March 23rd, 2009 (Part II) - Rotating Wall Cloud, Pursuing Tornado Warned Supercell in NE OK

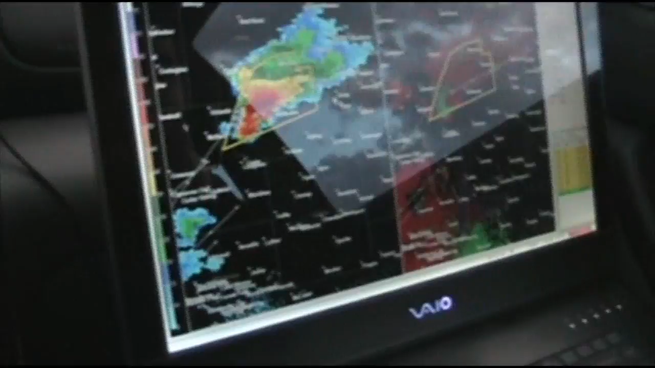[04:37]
We've got to get down against the best supercell structure we've seen all day on radar. We've got a beautiful sunset going on.
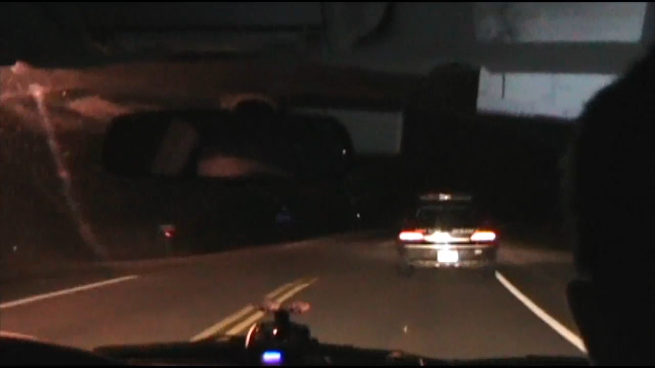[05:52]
I just did it and sold it and said, your sheriff does not understand the danger he's in right now. He needs to go. He needs to go. He's actually in danger. He's driving right into this. He's driving into it right now.